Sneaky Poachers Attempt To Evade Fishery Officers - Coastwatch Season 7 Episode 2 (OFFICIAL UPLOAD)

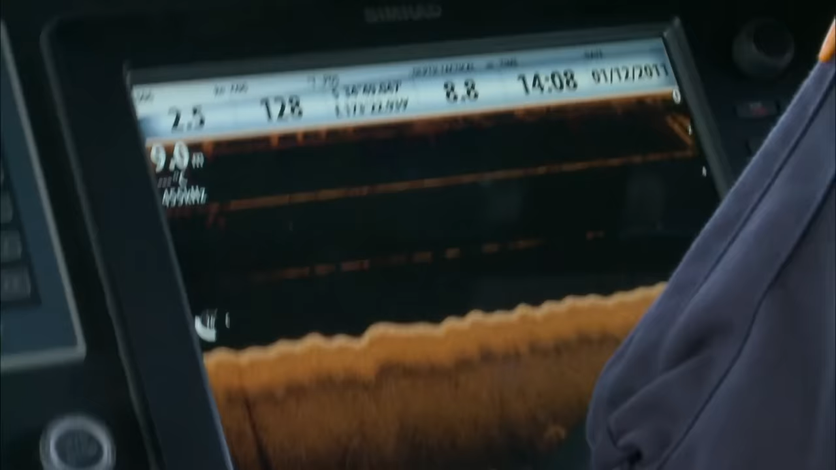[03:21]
Without the buoys, the Maritime Police will have to rely on their state-of-the-art sonar equipment to locate the chopper.
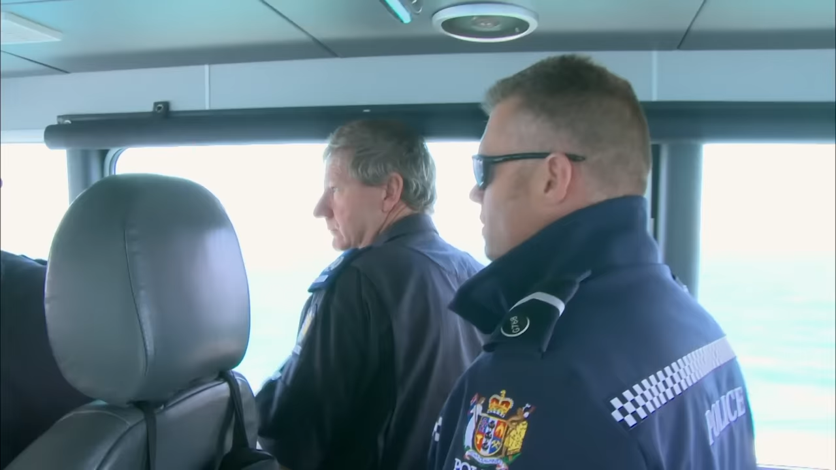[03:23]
So what we're looking at at the bottom is a sandy bottom, a little bit wavy, as you'd expect in an area like this.
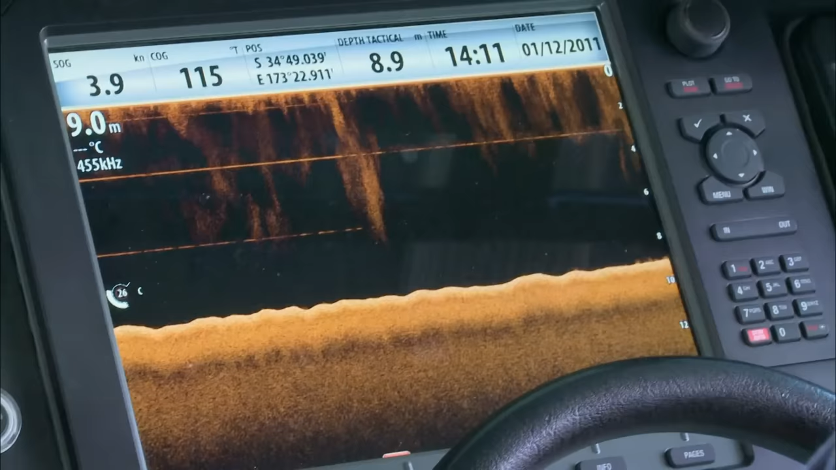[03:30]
Yeah, they're clear as to. There you go.
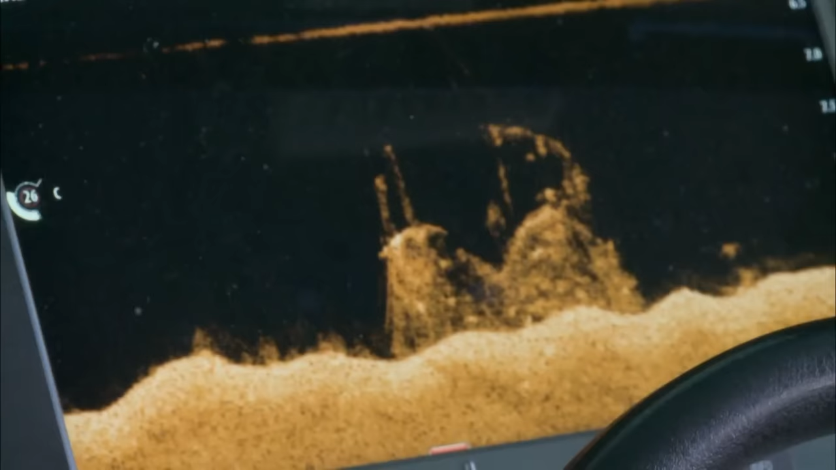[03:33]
On the screen appears an object that could be the remains of the crashed helicopter,
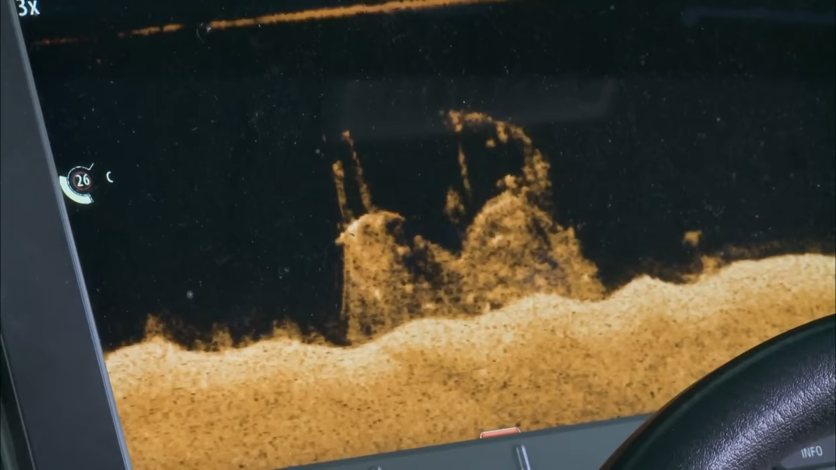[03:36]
and the Police National Dive Squad swing into action.